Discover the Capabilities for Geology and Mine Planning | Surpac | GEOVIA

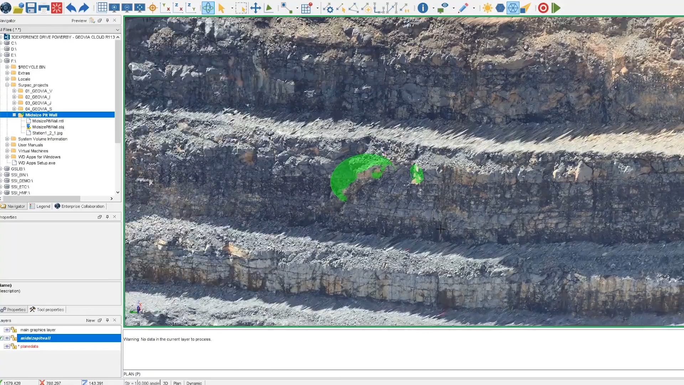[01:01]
It works with textured wireframe objects from scanned or photogrammetry sources to enable direct 3D geological mapping of contacts,
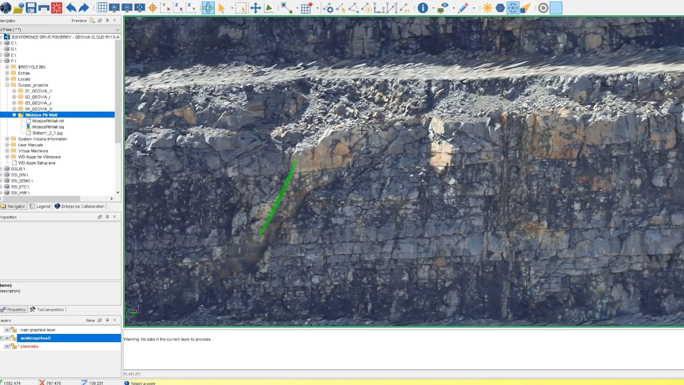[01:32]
analyze surface gradients, and visually create planes from point clouds